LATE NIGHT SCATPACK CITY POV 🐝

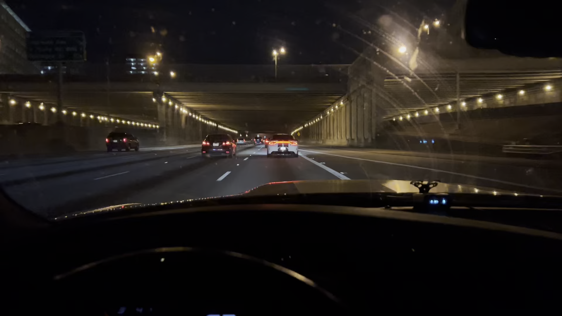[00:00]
car, cool. Y'all can see, man. A ton of action.
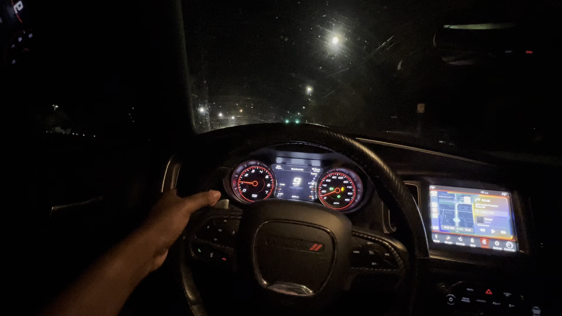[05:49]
See, like I said before, I keep saying over and over again, I'm trying to pay attention. Turn right, I'm going and all these holes in the road, man. But like I was saying, man, y'all comment down below if y'all want to see more POVs in the city, you know what I'm saying?